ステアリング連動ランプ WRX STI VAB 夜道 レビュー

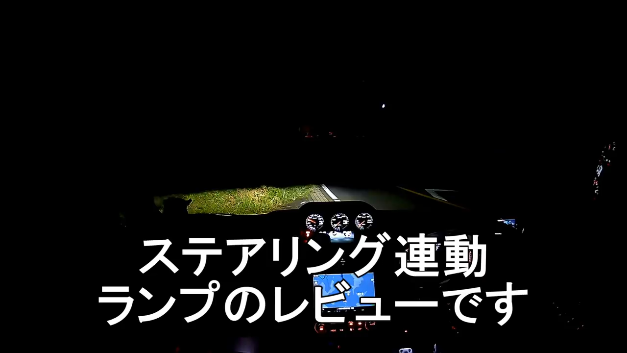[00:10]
ヘッドライト のハンドルを動かすと一緒に動かした方にライトが向くっていうステアリング連動ランプっていうんですかね。
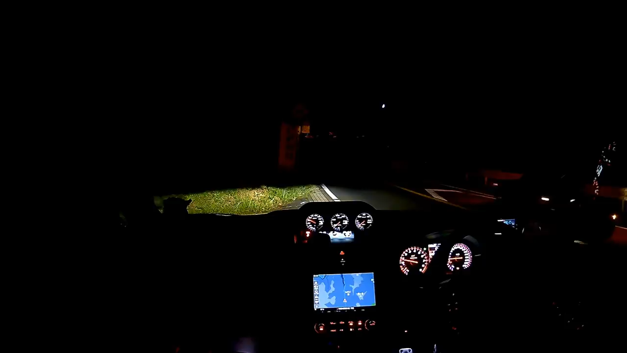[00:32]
ちょっとエンジンかける時もエンジンかけるとヘッドライト動くんで、それちょっと分かりやすいと思うんで、まずエンジンちょっと一回かけ直してみます。